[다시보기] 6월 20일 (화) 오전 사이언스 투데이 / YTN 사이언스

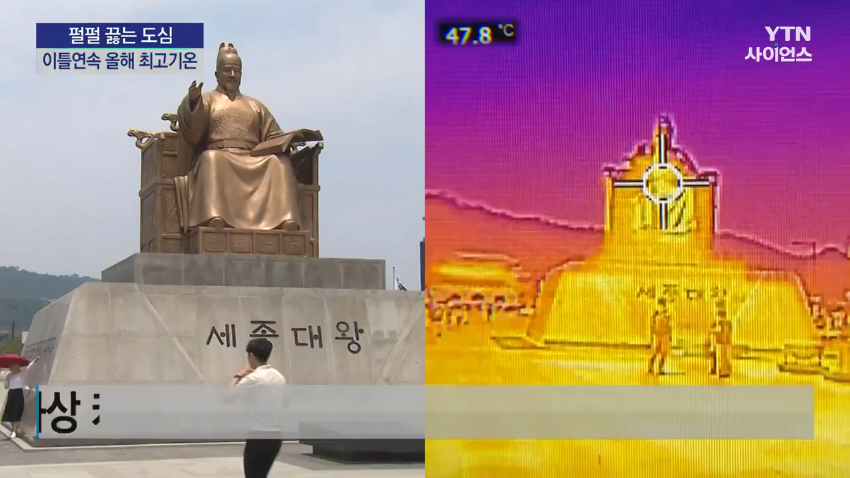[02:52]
On screen: spot 47.8°C
세종대왕 동상은 48도를 넘으며 가장 뜨거운 색인 노란색으로 보입니다. 건물 표면 온도도 43.1도까지 올랐습니다.
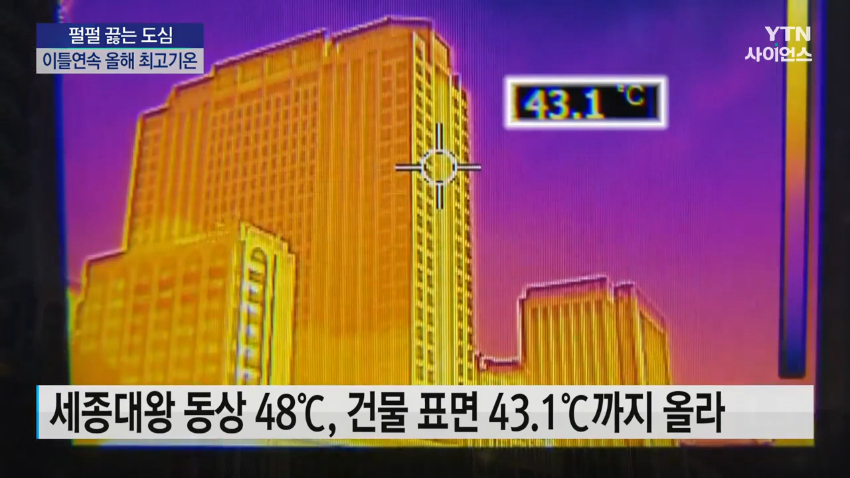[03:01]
On screen: spot 43.1°C
반면 광화문에 조성된 도시숲은 표면 온도가 세종대왕